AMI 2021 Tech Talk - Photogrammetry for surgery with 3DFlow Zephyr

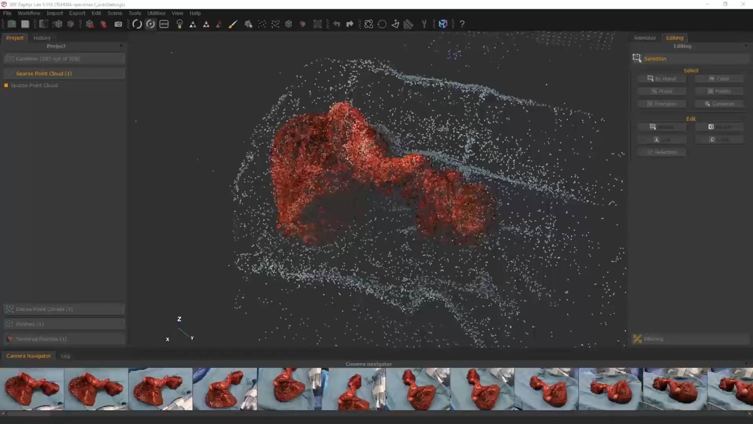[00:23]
and use the parallax between the photos to produce a point cloud. We densify the point cloud, and then build a 3D polygon mesh,
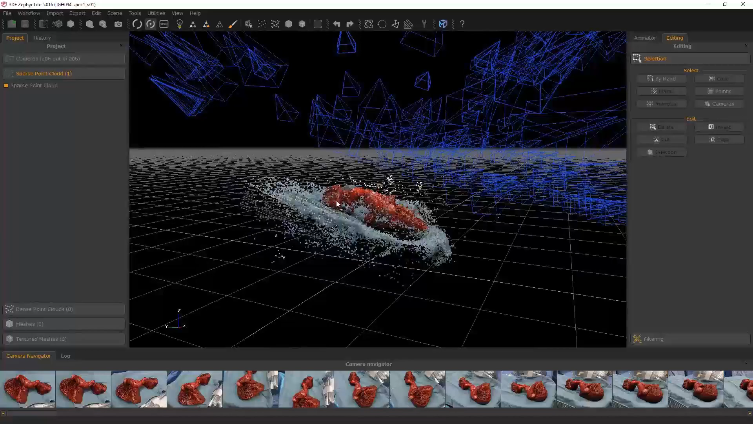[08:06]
So now that we've got something to work with in the scene, we can talk a little bit about the UI and
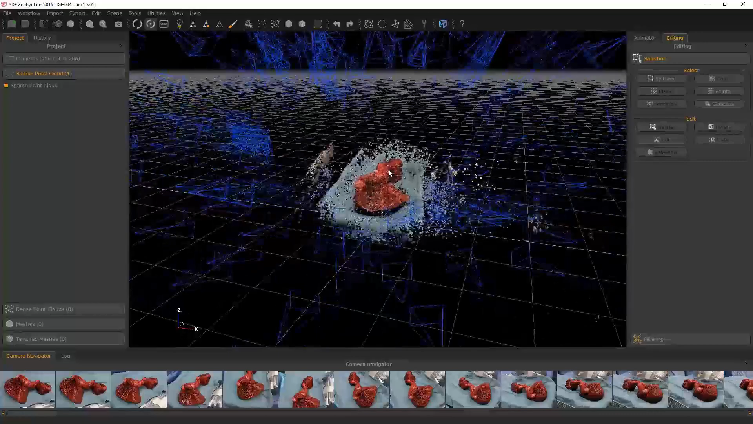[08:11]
the layout of the tools in 3D Flow Zephyr. And we'll continue to refine this as we go.
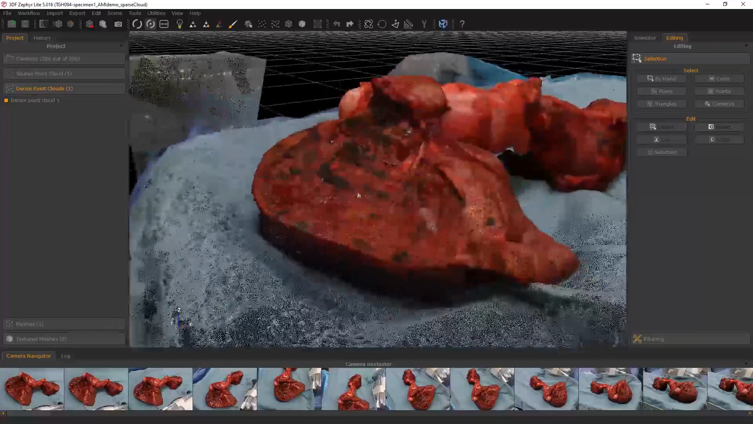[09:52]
But if I start zooming in really close,
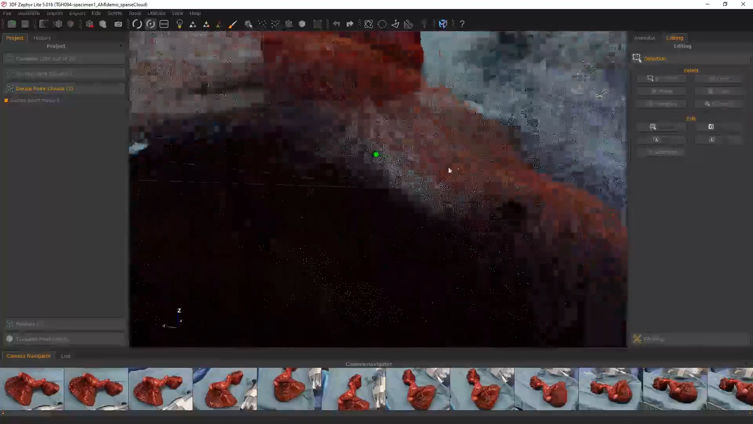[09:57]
you can see that this is made up of all just vertex points, which have color applied to them.
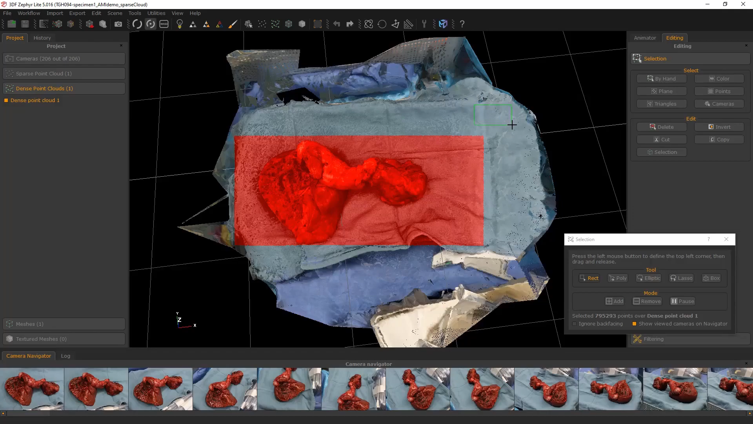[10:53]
If I want to navigate around in the scene. And if I click and drag, it's going to be in the selection mode still. So what I actually want to do is pause this mode. And now when I click and drag in the scene, I can use the navigation features again.
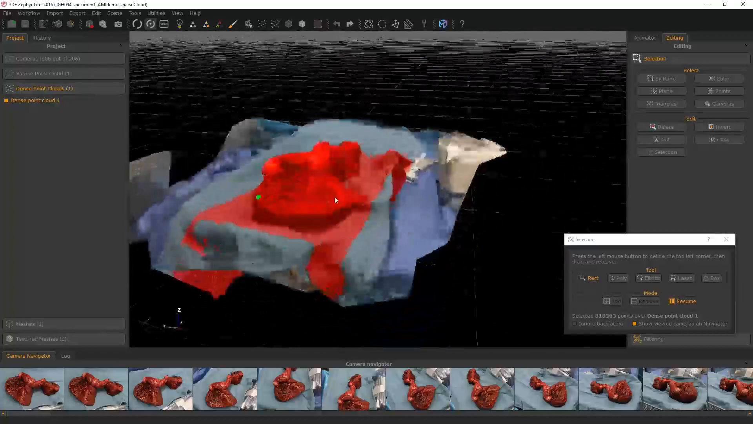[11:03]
What I'm going to do is select the portion of the mesh that I want to keep.
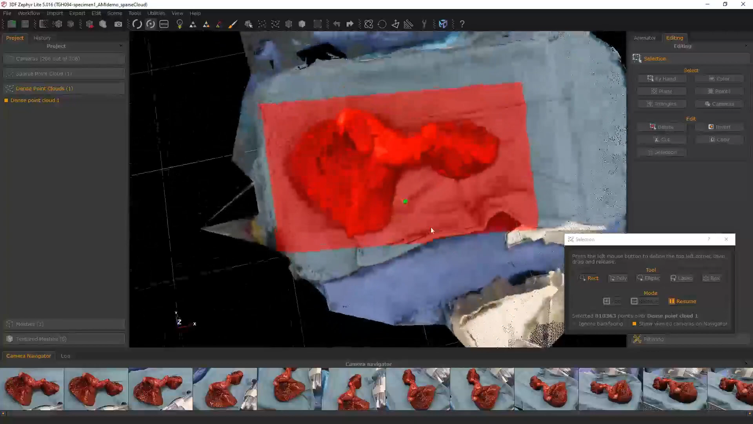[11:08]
And I'm going to invert that.
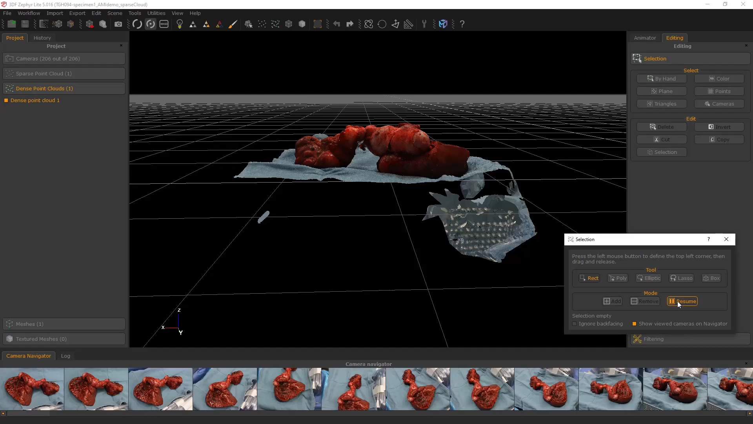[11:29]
deleting out the bottom portions of this point cloud.
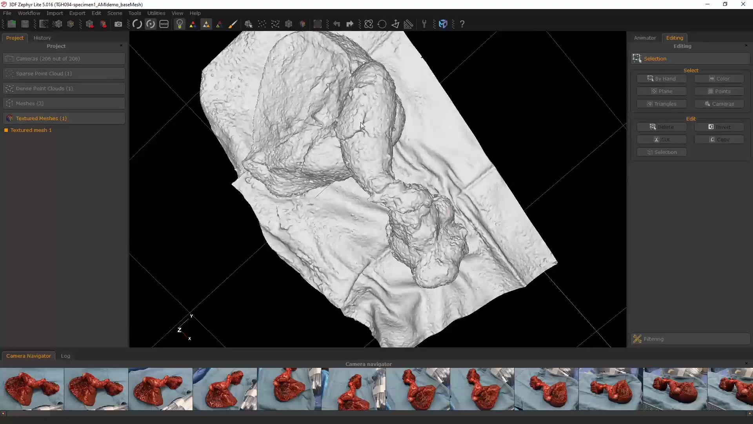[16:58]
some of the tissue on the liver surface, this is more than we've had to work with in the past.
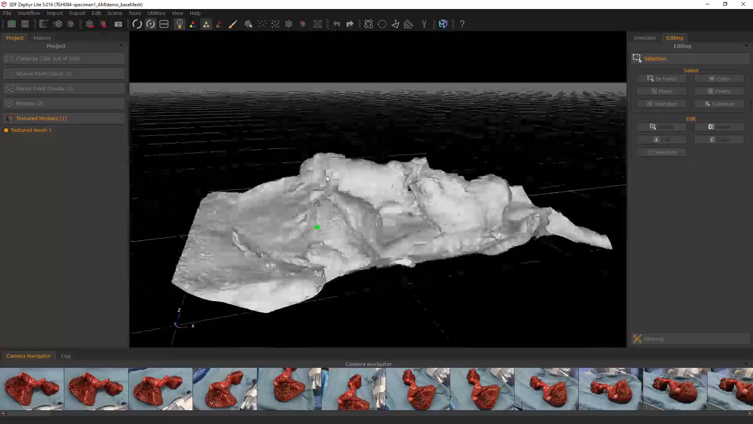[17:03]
This is not a shining example of the best of what photogrammetry can do.